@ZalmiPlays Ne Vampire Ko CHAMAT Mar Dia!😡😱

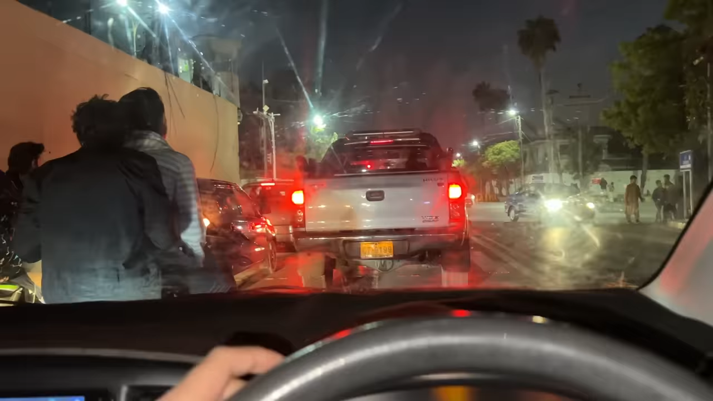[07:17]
ट्रैफिक इतना है यार कब पहुंचेंगे वहाँ पर मेरी फैंस मेरी वेट कर रही होंगी